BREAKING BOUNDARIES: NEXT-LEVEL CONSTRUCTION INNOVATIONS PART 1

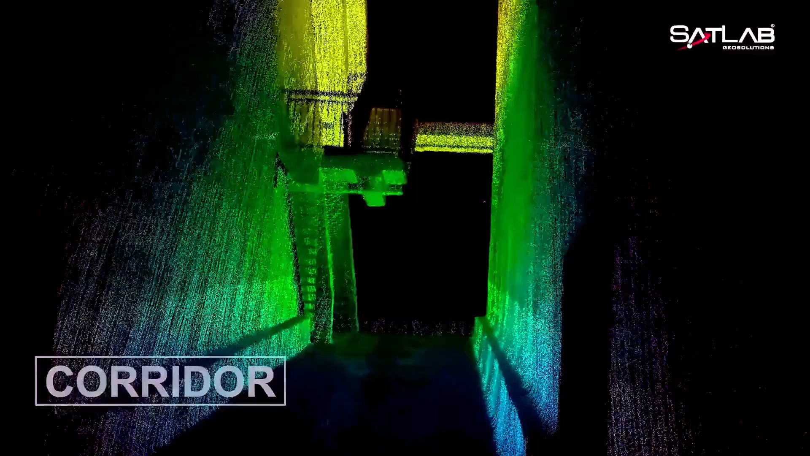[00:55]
five seconds and thanks to the slam technology you can view the data without stopping the scan